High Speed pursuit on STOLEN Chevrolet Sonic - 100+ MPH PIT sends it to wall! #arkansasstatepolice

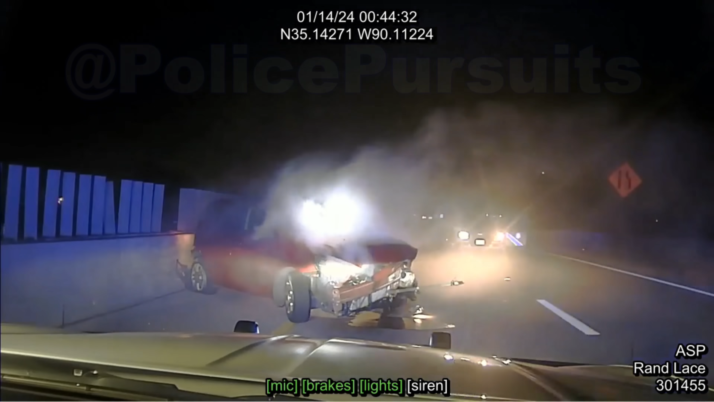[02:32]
He ran over the northbound speed and went over to the wood line.